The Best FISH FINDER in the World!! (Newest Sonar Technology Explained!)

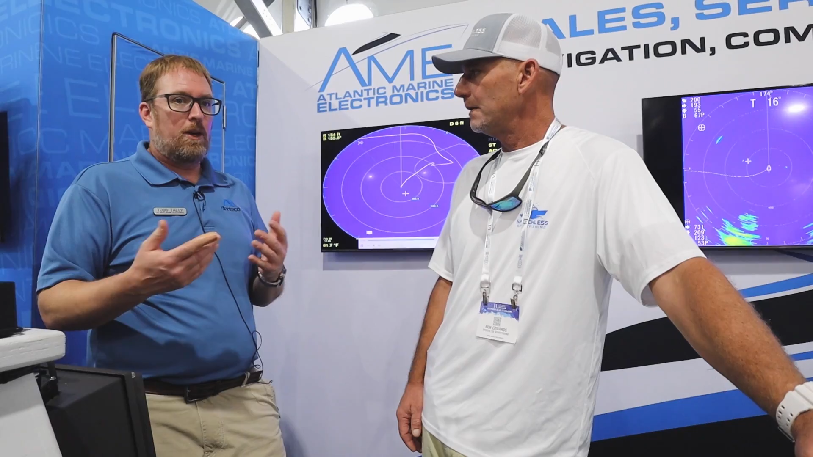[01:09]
know the efficiency of how that system works so omnidirectional sonar is a transducer that comes down out of the bottom of the boat and that omnidirectional is that it's an array of transducers you know several hundred transducers solid state
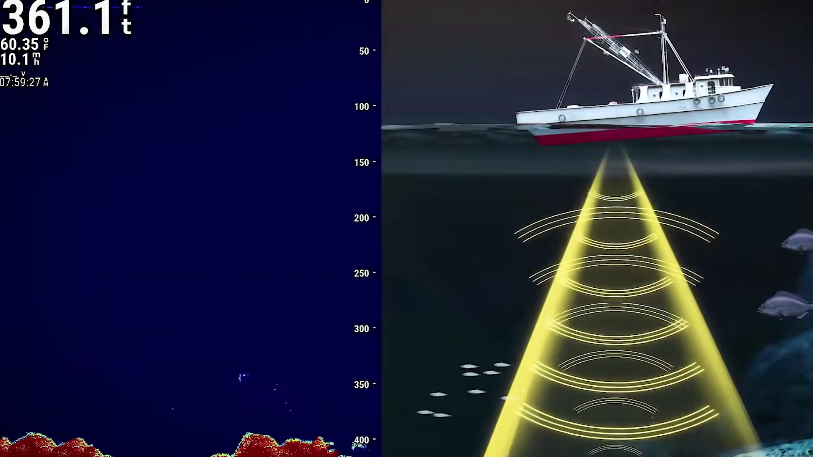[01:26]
On screen: depth 361.1 ft, water 60.35°F
so traditional video sounders everything you see on your down sounder uh is history right that already happened
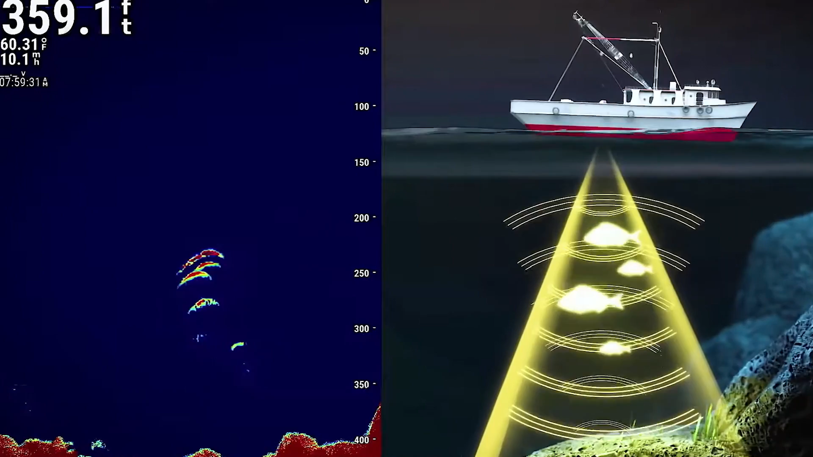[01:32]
On screen: depth 359.1 ft, water 60.31°F
it's in the past right so you're watching your video sounder and you know if that fish is another boat so the advantage on making sport fishing much
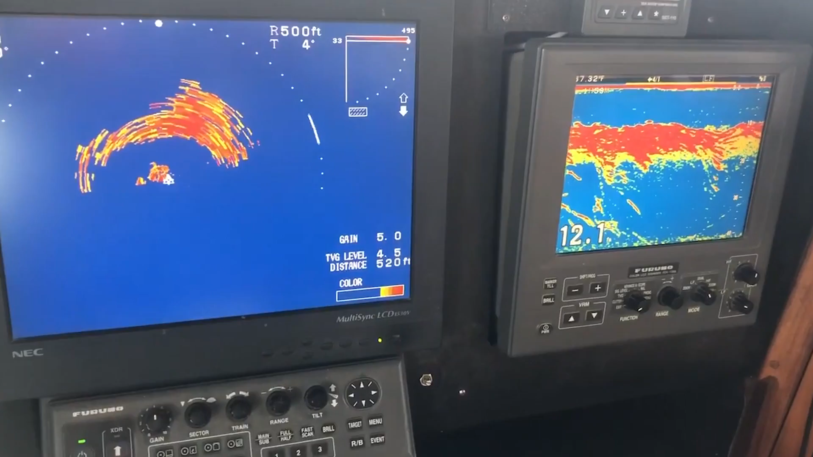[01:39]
more productive is the ability to look out around you to target specific fish and
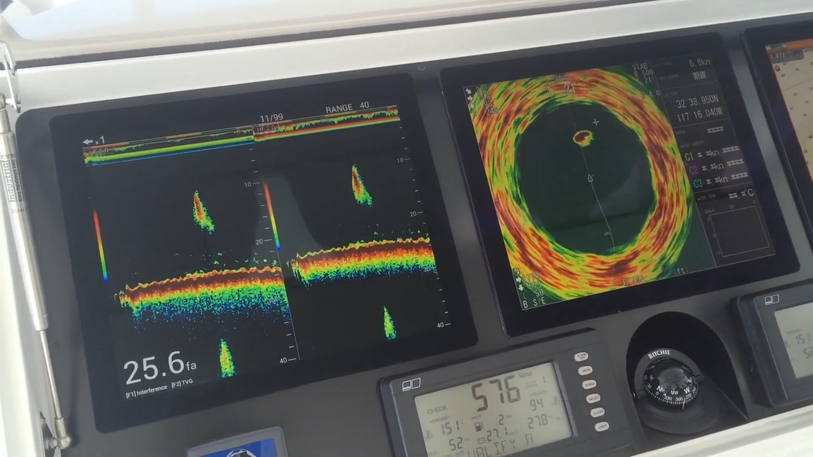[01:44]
On screen: depth 25.6 fa
and just make that small correction in steerage to run over a target and and produce you know a
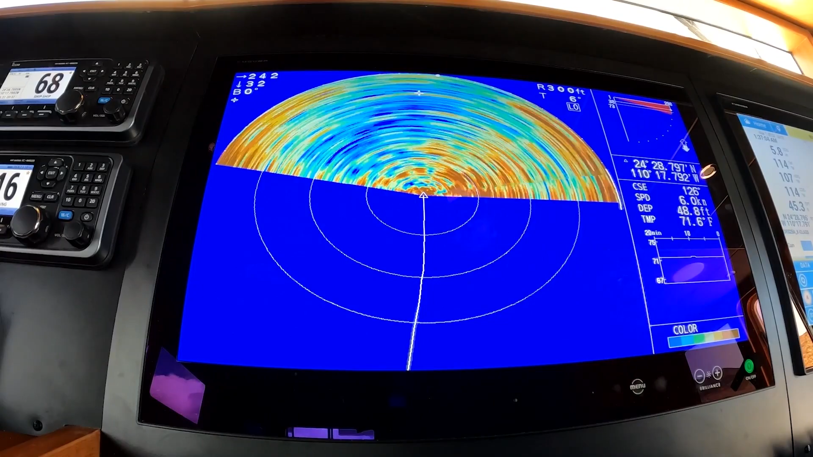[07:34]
On screen: depth 48.8 ft, water 71.6°F, speed 6.0 kn
degree sweep and it'll go back and forth and gives you that ability to really learn how to operate sonar and take advantage of of that